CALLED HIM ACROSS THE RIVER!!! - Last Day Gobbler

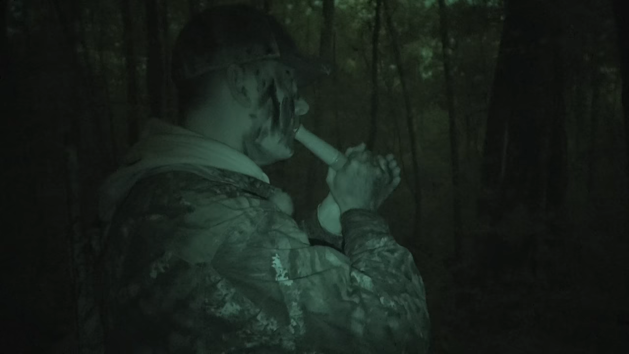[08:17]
Turkey just gobbled. That was the turkey that gobbled earlier. So now he just gobbled again for sure in the same spot. Let's head back in there.